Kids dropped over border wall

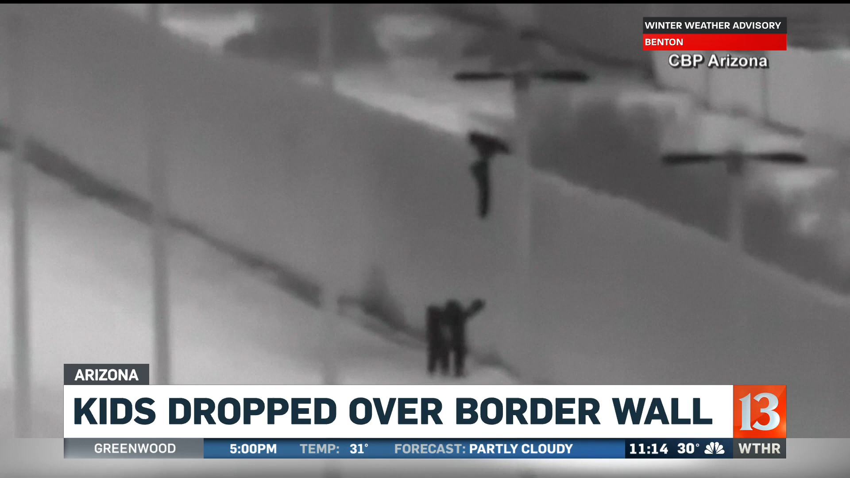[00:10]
You can see here at least one person on the Mexico side helping the Guatemalan family of six climb over the wall. The adults went first and then they waited at the bottom as the kids there between the ages of 2 and 10 were dropped down below. One child was hurt but is going to be okay, we understand. All of them were taken into custody by Border Patrol agents.